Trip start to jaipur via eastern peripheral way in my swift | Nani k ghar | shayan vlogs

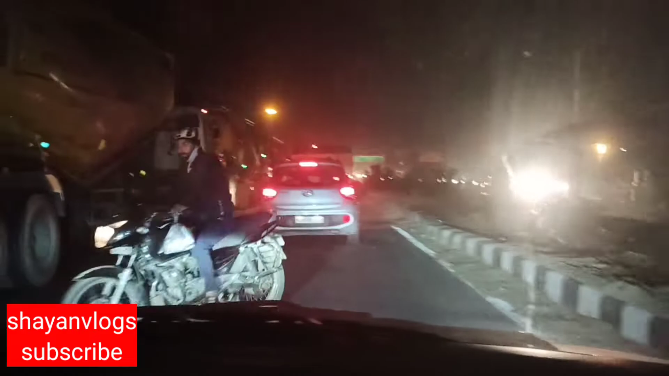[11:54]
सातवां आ गया है ये टोल टैक्स, जिसमें से पांच में दिए हैं हमने पैसे और दो टोल टैक्स थे पैसे वाले जो स्लिप देते हैं,
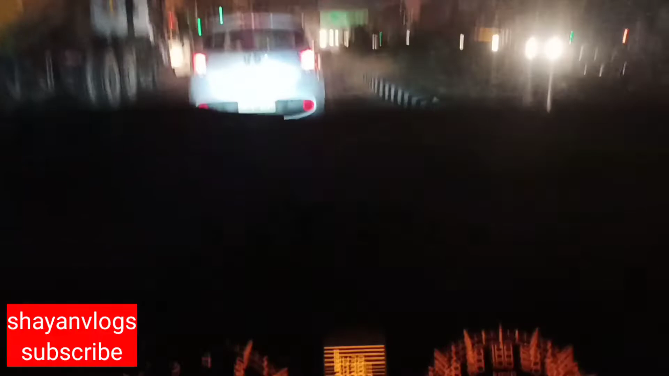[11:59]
और हम आ गए हैं 342 किलोमीटर, 55 और रह गया है जयपुर यहाँ से।
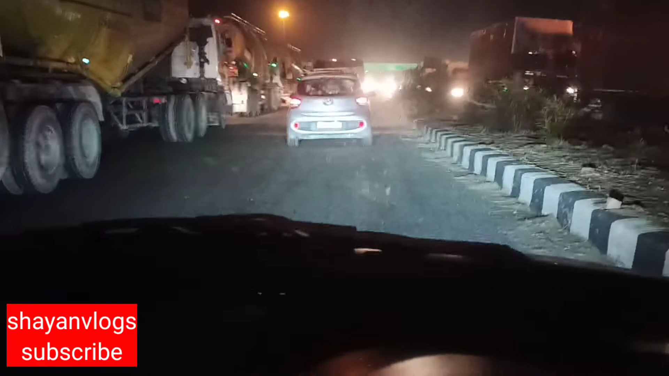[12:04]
पास आ गया है सामने जयपुर का,
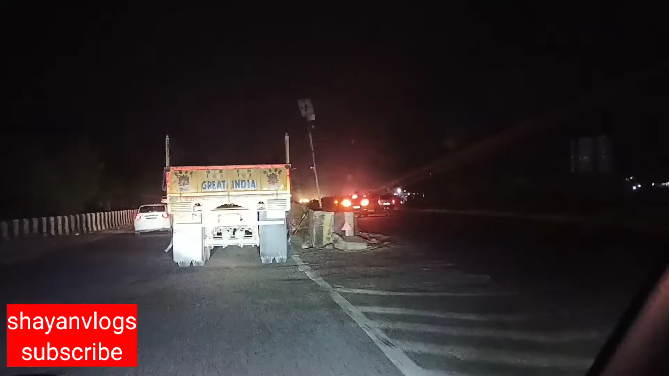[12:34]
लास्ट टोल आ गया है ये आठवां, लास्ट
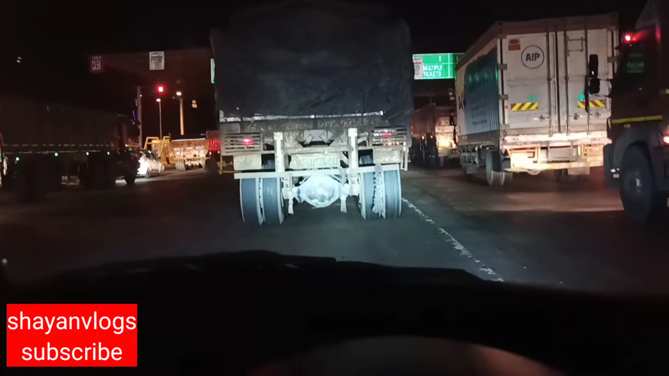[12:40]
375 हो गए किलोमीटर, 7:09 हो गए।